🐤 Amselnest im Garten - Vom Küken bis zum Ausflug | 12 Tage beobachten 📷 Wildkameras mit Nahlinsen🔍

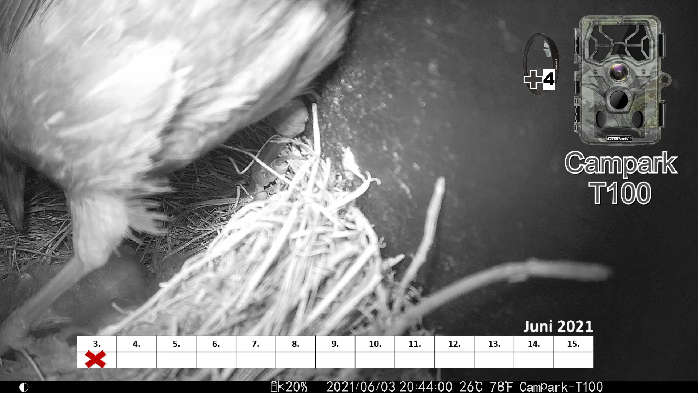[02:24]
Jetzt mal eine Aufnahme bei Dunkelheit.
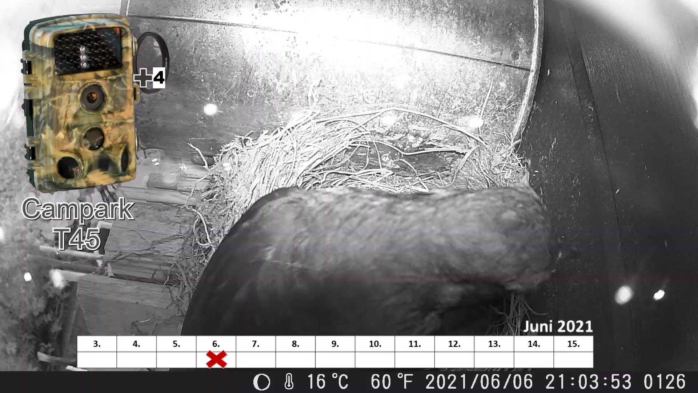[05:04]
Ja, hier wieder der Vater, Amsel Papa, der da ist, der seinen Jungen hier drei Stück an der Zahl Futter bringt.
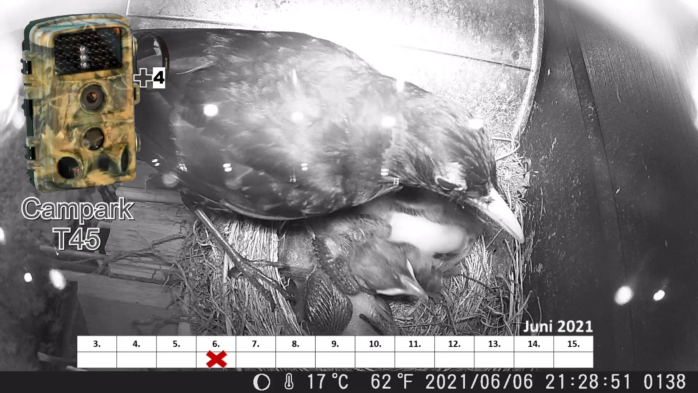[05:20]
Übrigens, glaube ich, habe ich hier die Bezeichnung falsch gemacht. Das war eben dann nicht die T45, das war eben aus der anderen Perspektive eine andere Kamera.
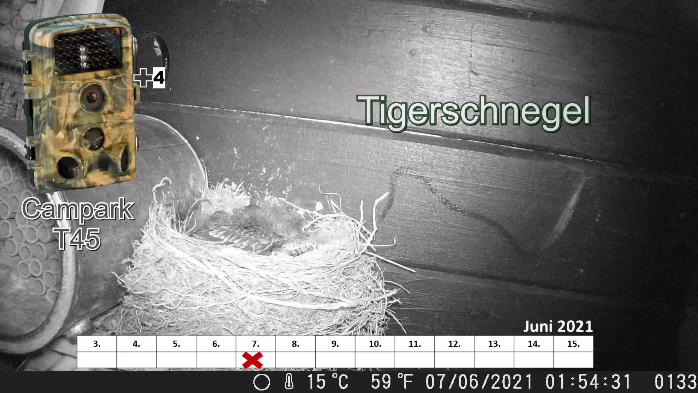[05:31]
So, jetzt kommt es zur Nacht und wenn ihr da mal hinseht, das habe ich jetzt mal vorgespült, da war eben vorgespult, der Tigerschnegel ist da eben an der Wand lang erzogen.
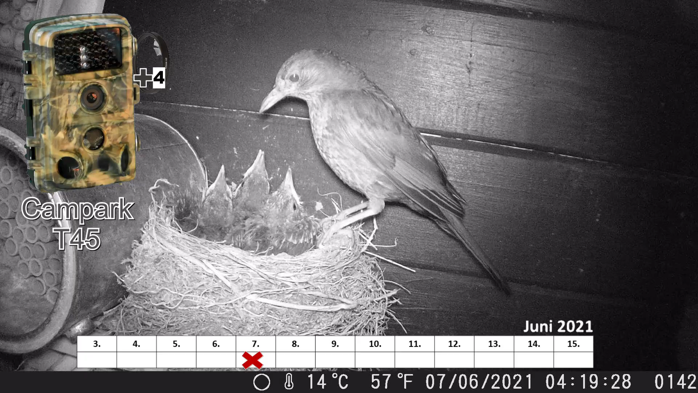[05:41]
Das ist eine Schneckenart, die ich im Garten begrüße, die nämlich die Wegschnecken auffrisst und ist insofern ein Nützling. Also, wenn ihr mal einen Tigerschnegel seht und ihr Schnecken bei euch im Garten absammelt, den lasst bitte leben.
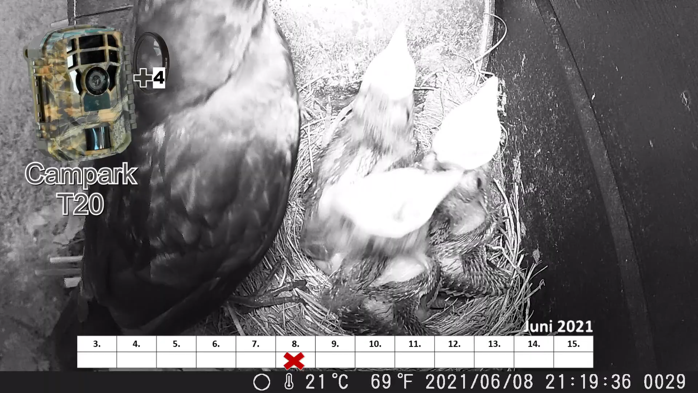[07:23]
Obst, Äpfel, Birnen, Kirschen, Quitten, alles, was da so blüht, das ist letztlich auch ein Beitrag, damit auch dann die Ernte im Garten erfolgreich verlaufen kann. Hier sieht man jetzt übrigens das vierte Ei, das nicht ausgebrütete vierte Ei, sieht man hier sehr gut. Es geht jetzt zur Nacht und jetzt legt man sich schlafen.
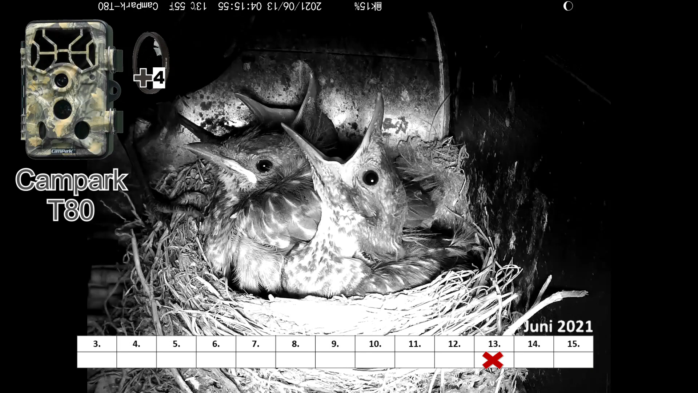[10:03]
Ich nehme an, dass das hier in der Natur so vorgesehen ist, dass die dann die Kerne, die dann nicht verdaut werden, auch wieder ausspucken. Ja, und hier werdet ihr sehen, ich habe hier jetzt die Kampak T80 eingesetzt und habe sie praktisch über Kopf mit der Halterung am Dach befestigt.
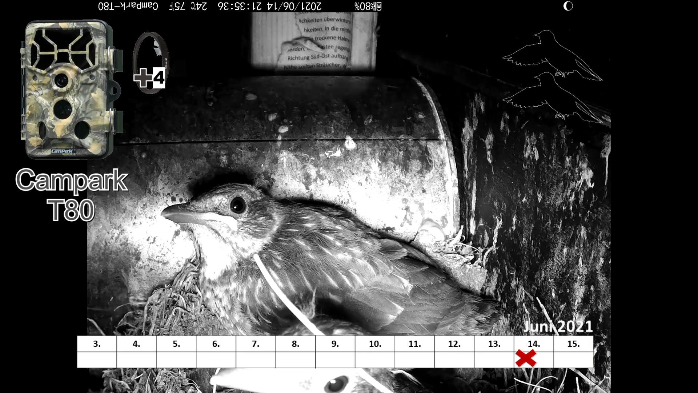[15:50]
So, jetzt ist die nächste Nacht angebrochen.
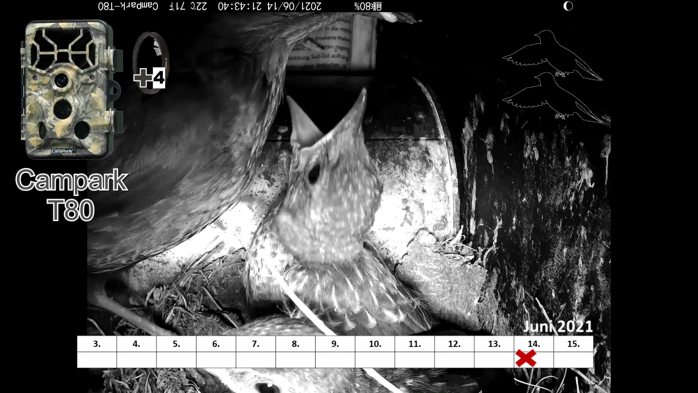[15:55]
Es ist jetzt voll dunkel. Ich muss mal über den Kopf gucken, wie spät ist das da?